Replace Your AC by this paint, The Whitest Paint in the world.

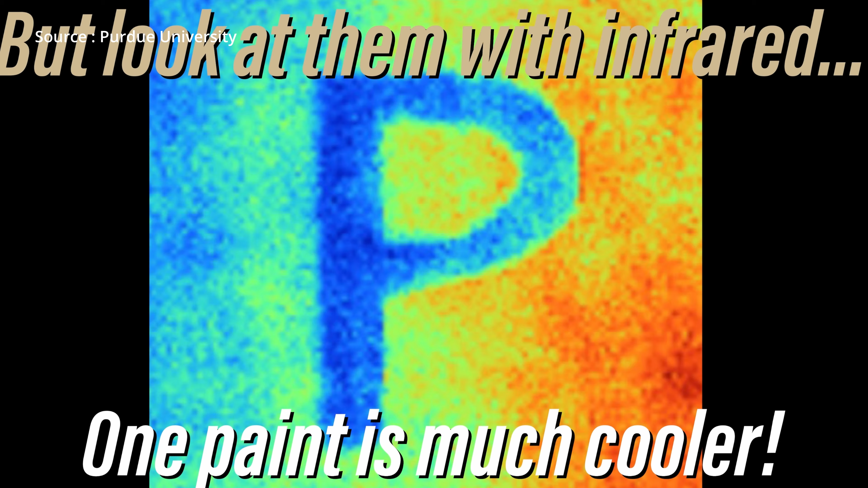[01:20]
we compare the new white paint with the traditional white paint the new paint reflects